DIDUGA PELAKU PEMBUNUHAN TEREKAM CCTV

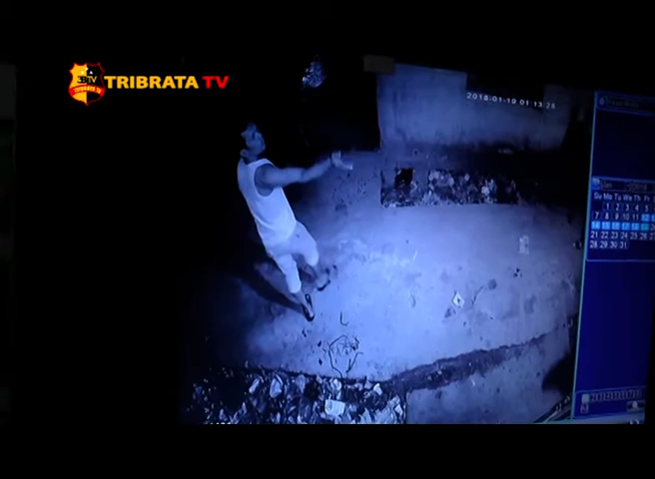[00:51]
Namun gambar CCTV hanya memperlihatkan beberapa warga yang berjalan dan salah seorang mengambil sebatang kayu sambil berlari. Pihak kepolisian Polsek Seikepa hingga saat ini terus memburu pelaku pembunuhan tersebut.